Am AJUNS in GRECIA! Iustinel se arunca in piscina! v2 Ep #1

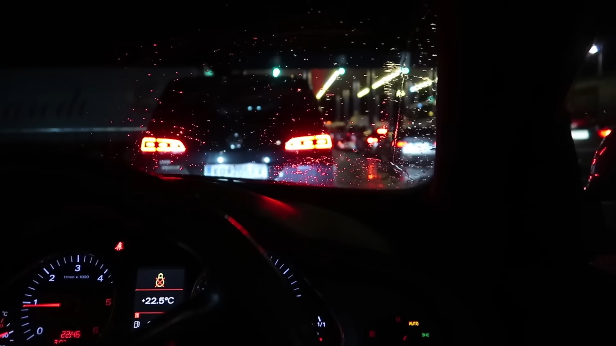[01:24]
aici ăla e lejer, adică sunt 6-7 mașini în fața noastră Cum o fi și Ginkorul, că gen acum suntem la frații români și după aia la frații bulgari Oficial am trecut Vama băieți,
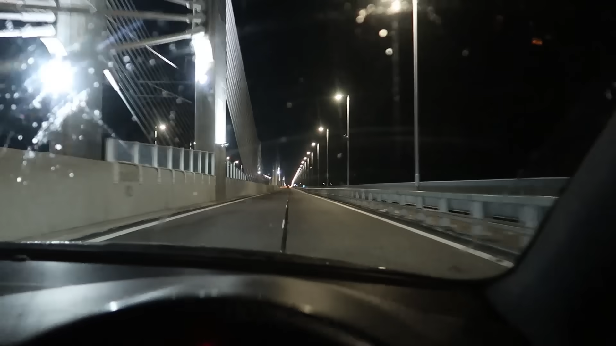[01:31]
suntem pe podul care trece peste Dunăre Și mergem la Vidin Să vedem un ce pe codăm acum, să băgăm și noi motorină, facem full-ul Și să văd și o robinietă Ia uitați băieți,